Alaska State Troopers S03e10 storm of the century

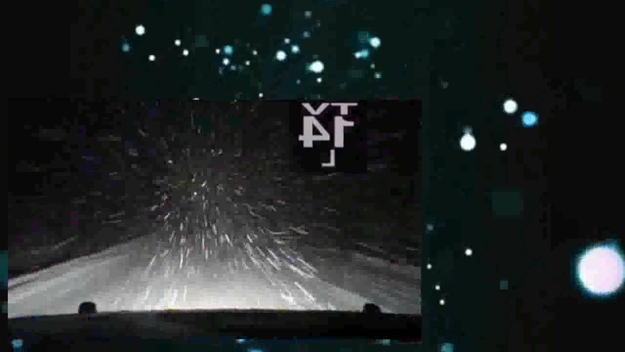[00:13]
Makes Alaskan roads a death trap. They lost contact with the complainants. It sounds like there's injuries.
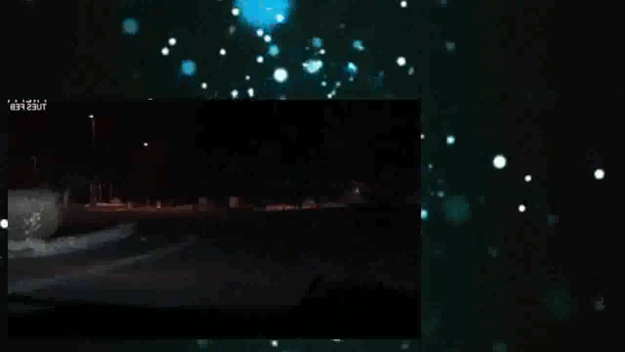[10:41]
10-4-12. Now we're headed to a report that a female moose and two calves have appeared to have been hit by a vehicle. They look like they're big, dumb, slow animals, but they're definitely not.
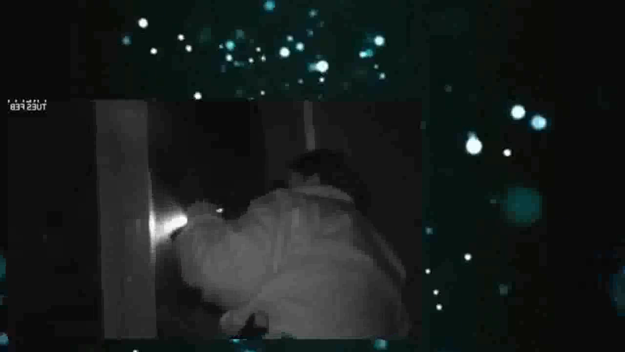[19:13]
I can't see her. There's nothing more she can do tonight.